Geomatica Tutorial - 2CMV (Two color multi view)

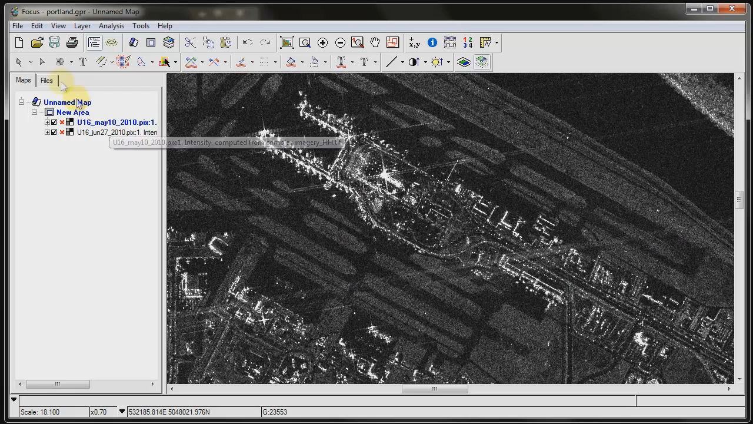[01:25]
Now under the Files tab, you can see that I've got each image represented in separate files.
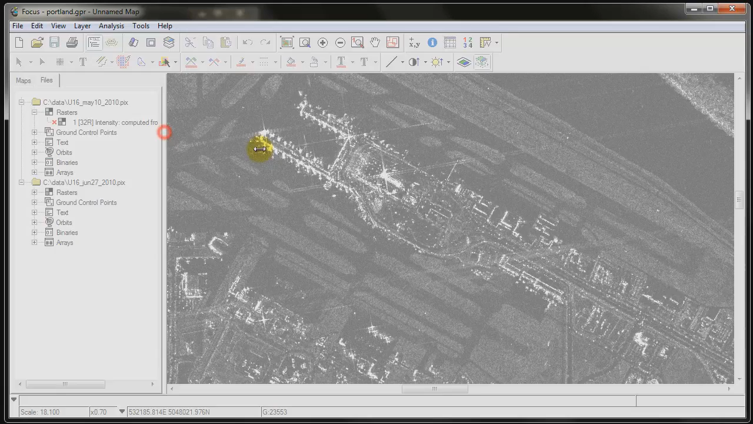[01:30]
And under the Maps tab, I've got both images that are showing, one on top of the other.
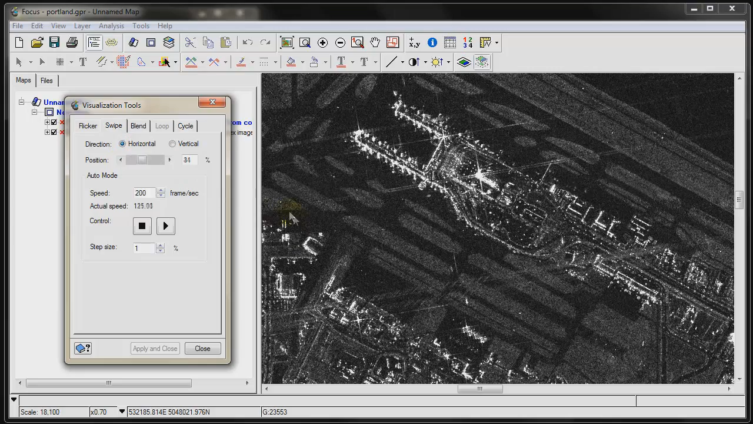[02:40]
So I'm going to flip it to horizontal, so that I can have a little bit of a longer time to see that change. So we can see some of those things are appearing on the two different dates. Now this tutorial is about making a two-color multi-view, which is used in military applications for looking at changes in multi-temporal imagery. Now the way to do that is to create a new layer, and use both channels to compose the multi-color composite.